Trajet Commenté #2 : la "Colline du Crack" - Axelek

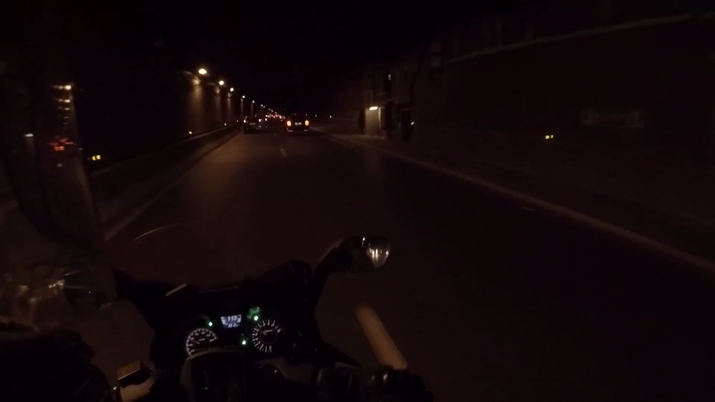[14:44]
il y a un radar qui est planqué juste à droite là salut qui est à 70 donc les voitures ont tendance à filer à
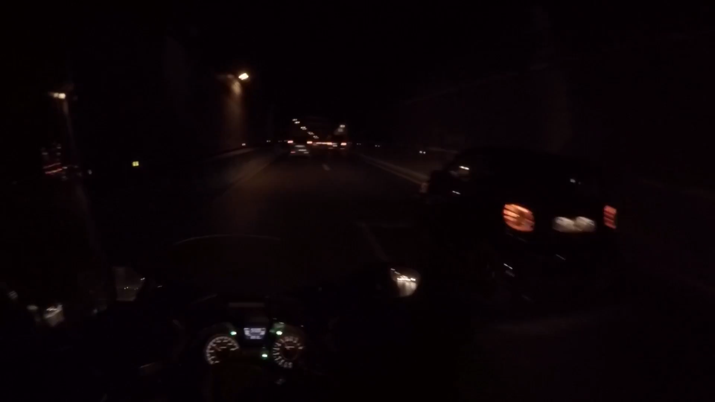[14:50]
regarder le radar à se décaler dans tous les sens si vous êtes en interfile moi quand je suis en interfile ici je fais super gaffe quand on passe le radar c'est un peu dangereux lui il roule au milieu de la rue la route soit la voiture qui arrive à droite ou le cas où il y a des boules là j'ai deux possibilités soit je continue en interfile à à ma gauche soit je passe à droite je décide de passer à droite
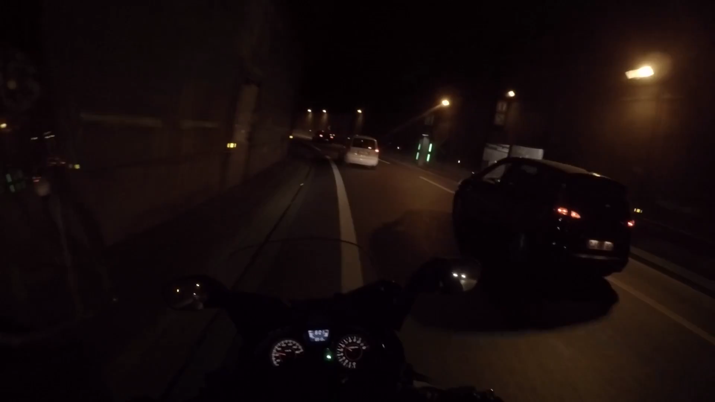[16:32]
moi souvent je le fais en roulant sur la bande blanche qui est par terre là vous la voyez et c'est pas génial parce que ça peut glisser ça m'est jamais arrivé je sais jamais et souvent les voitures voilà lui par exemple il s'est décalé bon et je dis pas merci quand je suis en plein virage donc je sors pas la jambe moi j'arrive pas à sortir la jambe en scooter je sors pas la jambe peut-être en moto je le ferais mais pour l'instant ici deux possibilités soit je marche je roule sur les aibes soit je le fais pas et là j'ai pas besoin de le faire donc je vais rester dans la légalité c'est bien